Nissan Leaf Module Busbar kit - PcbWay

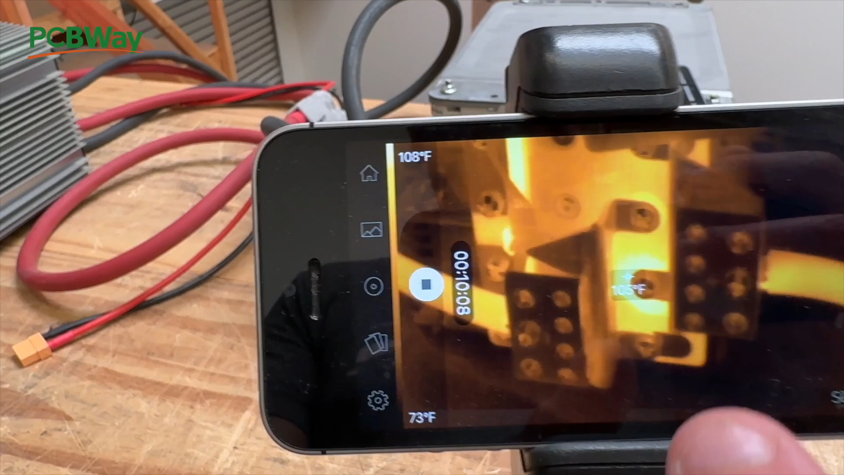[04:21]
On screen: scale top 108°F, scale bottom 73°F
We got to 105. Okay. And the voltage still holding above 14.